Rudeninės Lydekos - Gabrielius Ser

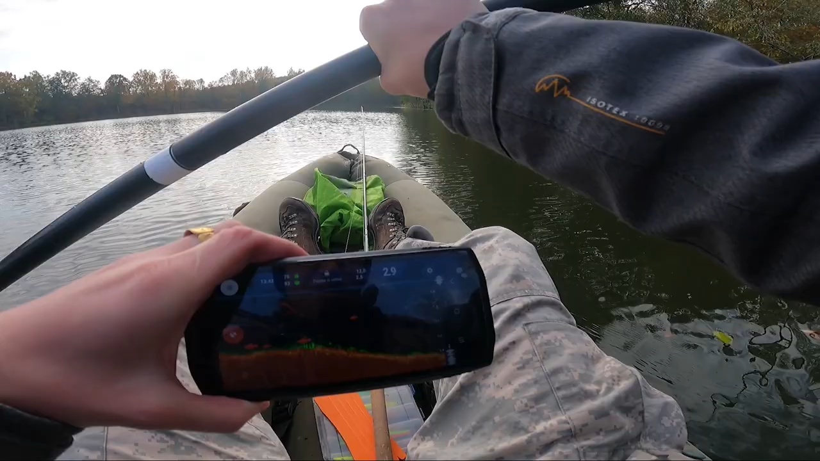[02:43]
Iš paskos velkiaujant, iš paskos spiningaujant, pasižiūrėsiu, koks dugnas. Na, dugnas, tai šiaip su čia, matot, daug medžių,